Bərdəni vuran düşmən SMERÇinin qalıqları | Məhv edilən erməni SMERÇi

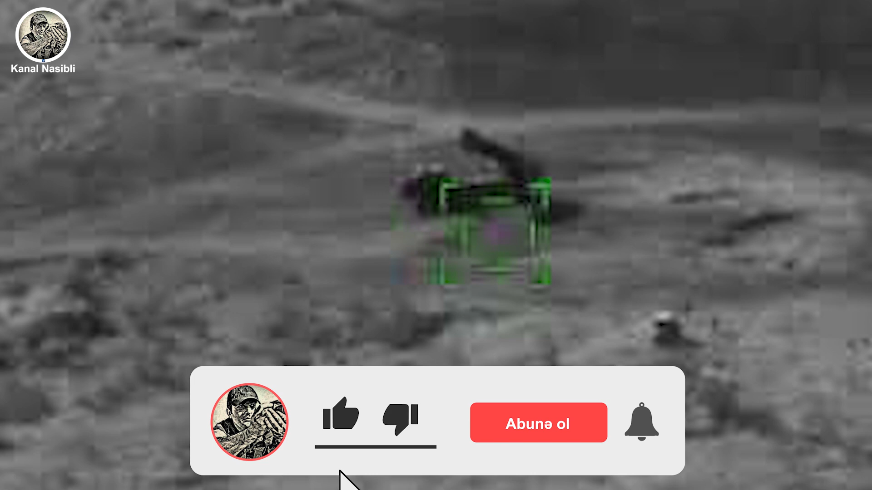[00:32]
Görüntülər işğaldan azad edilən ərazilərimizdə hərbi qulluqçularımız tərəfindən çəkilib.
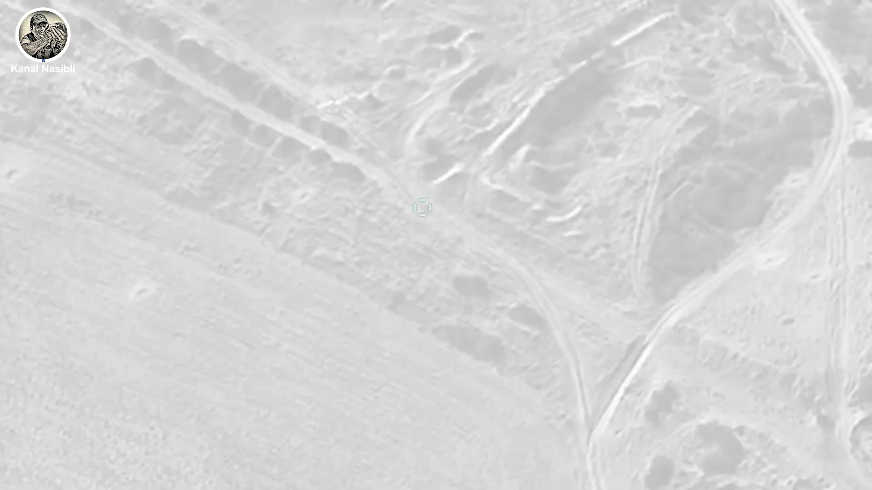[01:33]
düşmənin Simerç Yalim Atəşli Reaktiv Sistemi məhv edilib.
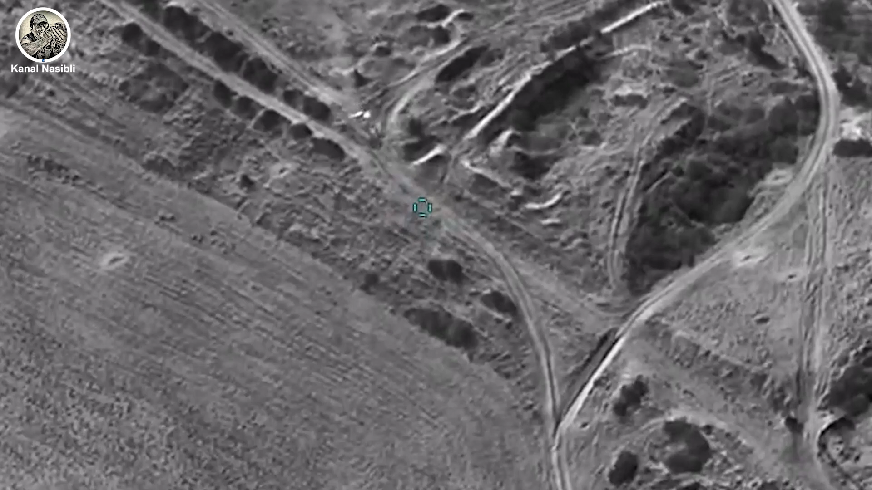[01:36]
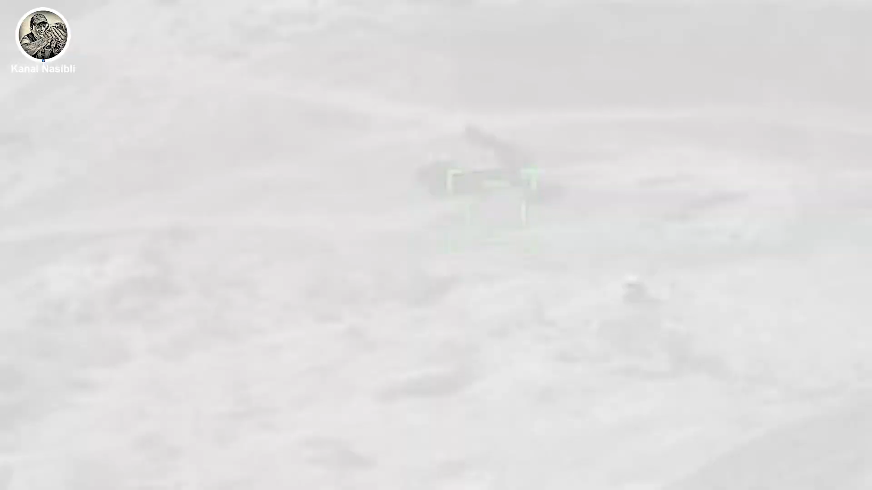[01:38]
Nazirlik qeyd olunan reaktiv sistemin
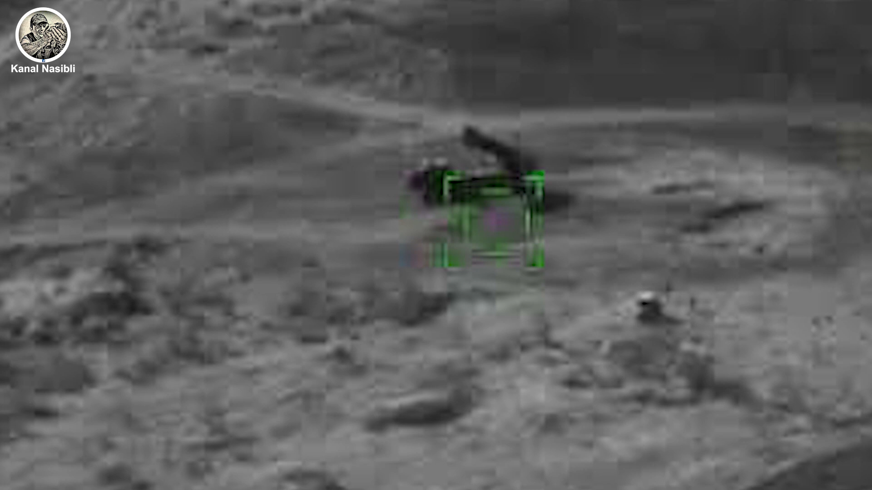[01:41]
məhv edildiyi anın video görüntüsünü də yaymışdı.